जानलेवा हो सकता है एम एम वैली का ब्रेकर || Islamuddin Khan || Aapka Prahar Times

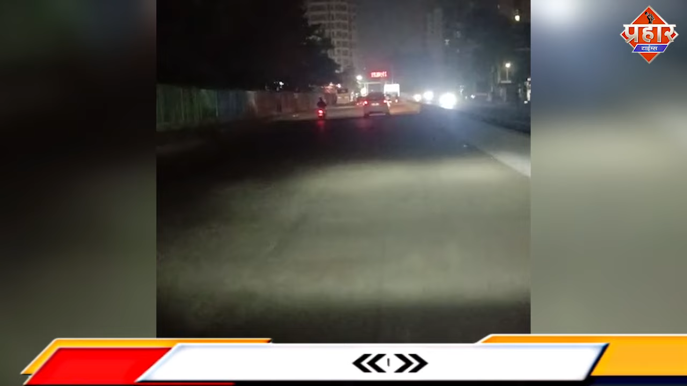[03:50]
वह इस grease टौक फ्रिर तो यह समझ में ही नहीं आएगा द gast assess week अबी चल चाल था रहा हुए तो में गुजारिश करू गाए ये प्रसाशन से, यह बाई यहां पर बना तो दिया गया है, इसके उपर कमसकम वाइट पट्टी मारें,
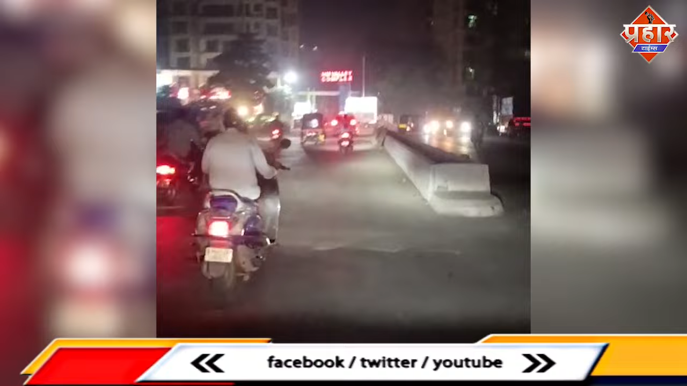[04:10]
और ये रोट पर अगर आप लोग इतना ही धियान दे रहे हैं, तो इसमें कमसकम light लगवाएं, पाकि कमसकम अगर आप जान बचाना चाहे हैं, तो सही से लोगों की जा